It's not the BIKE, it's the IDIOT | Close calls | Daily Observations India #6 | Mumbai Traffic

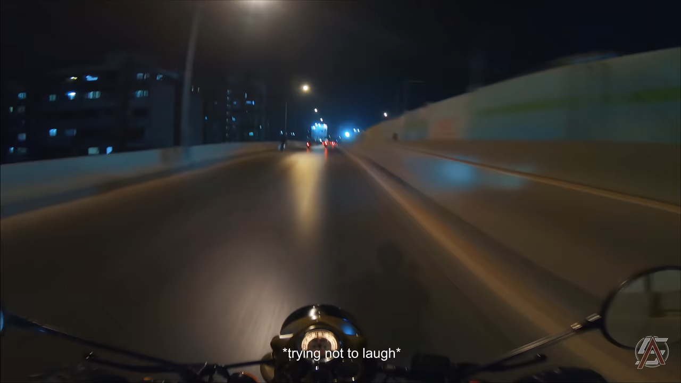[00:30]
I don't want to say anything.
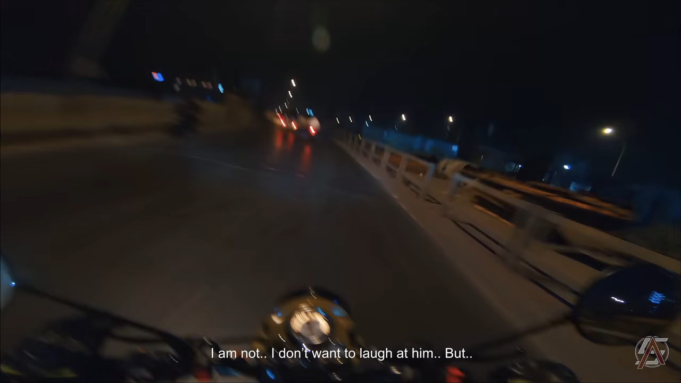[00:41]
I mean, I'm not, I don't want to laugh on him, but why? Why do you have to do that?
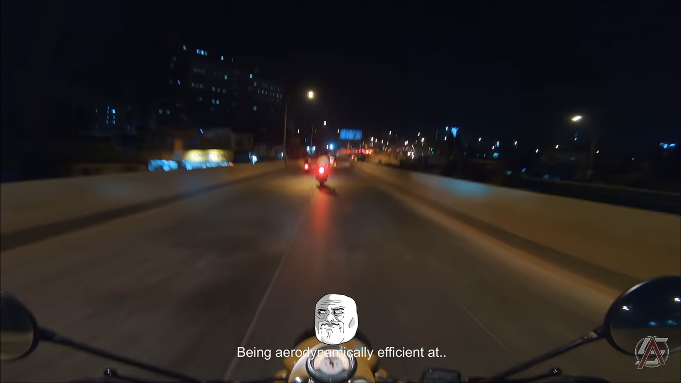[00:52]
Being aerodynamically efficient at 40 kilometers per hour.
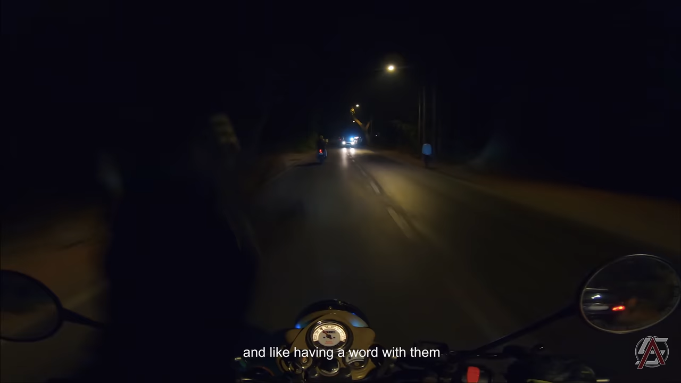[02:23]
like,
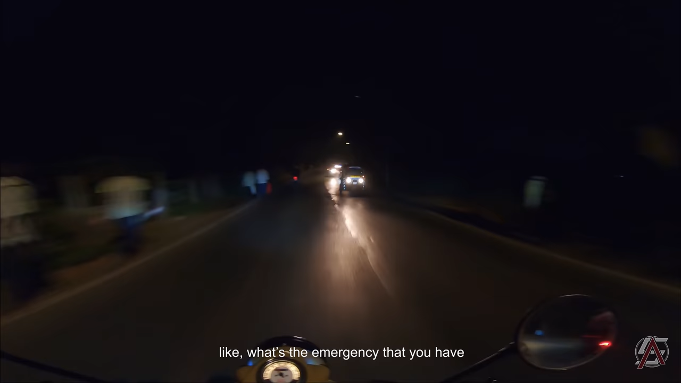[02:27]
what's the emergency that you have that in a running traffic you still have to go on the other lane and then go ahead?
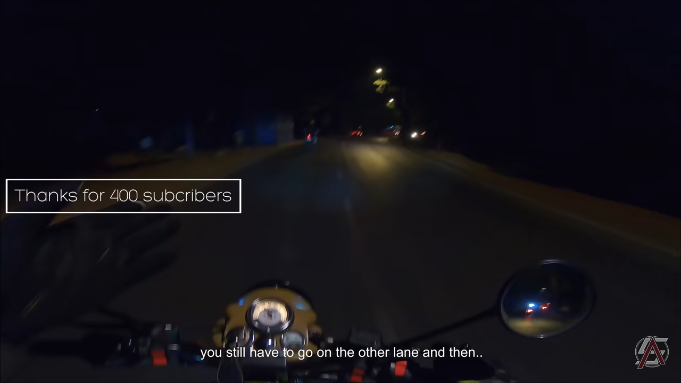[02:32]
I mean, what could be a possible emergency?
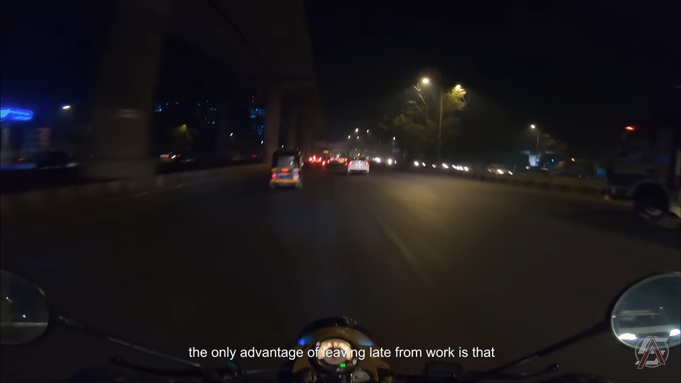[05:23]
The only advantage of leaving late from work is that you get empty roads like these. Well, this doesn't look empty, but for Mumbai standards, this is very, very empty, I must say.